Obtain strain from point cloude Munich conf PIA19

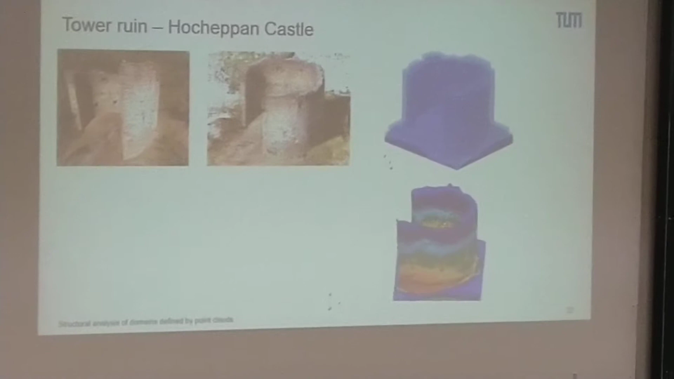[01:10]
We don't know what are the real properties of the wall,
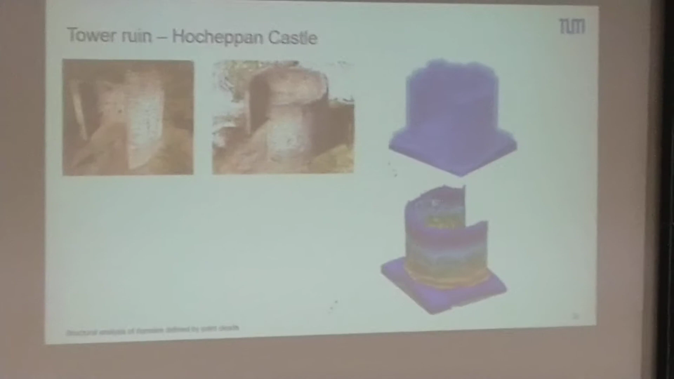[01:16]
what is the internal structure of the wall, and so it's a guess. It gives you an idea of what's happening in the structure. And what's happening is, of course, you have higher stress concentrations here, you have stress concentrations here in these corners, you have low stresses up here,
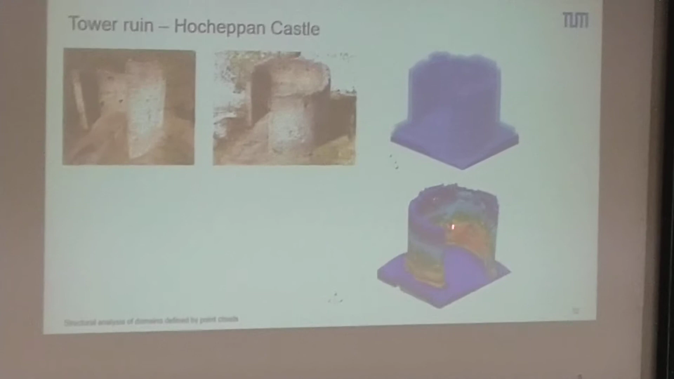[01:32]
and these others are above the windows. You also have low stresses because you have arches forming. Now you can take this model and you can start wondering, what if I do changes?